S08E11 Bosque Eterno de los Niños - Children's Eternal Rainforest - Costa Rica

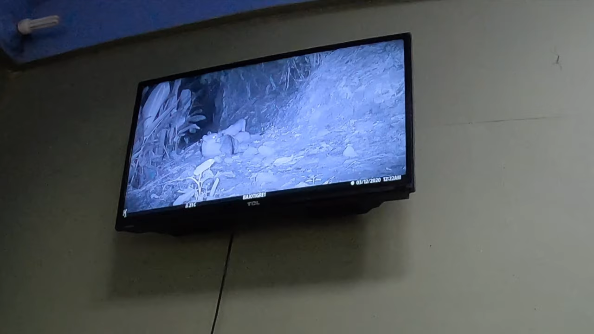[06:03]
¡Ay, qué lindo! Y eso es puma. Fue en marzo, hace poco. La semana pasada. ¡Oh, no me frieguen! Ojalá que te esté hambrienta, porque... Yo no desayuno ahora, no tengo ni carne.